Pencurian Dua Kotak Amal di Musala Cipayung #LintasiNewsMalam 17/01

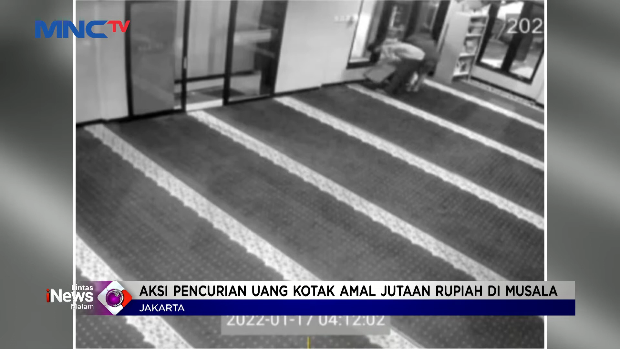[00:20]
Agar tak ada warga yang melihat, dua buah kotak amal di perutukan anak yatim dan pembangunan Musola langsung dibawa kedua pelaku ke dalam kamar mandi.